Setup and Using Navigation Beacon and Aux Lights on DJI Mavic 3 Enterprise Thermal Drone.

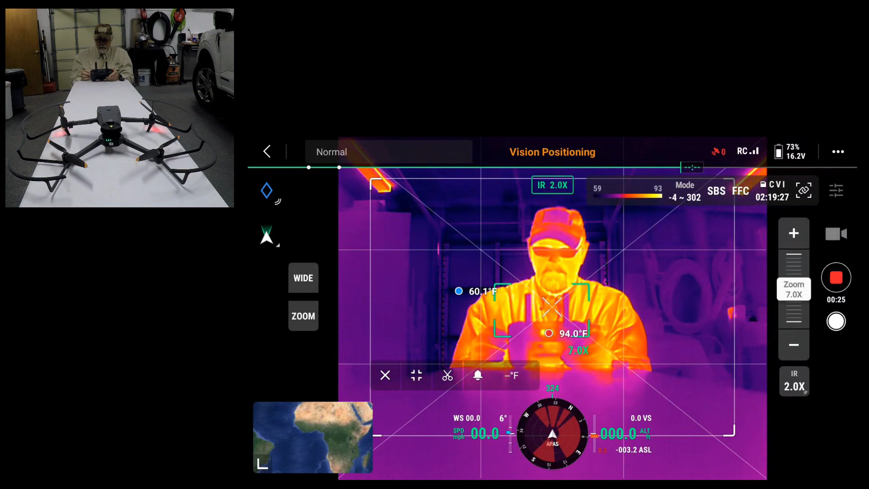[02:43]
And I'll go back to visible. There we go. And obviously if I hit zoom, zoom back.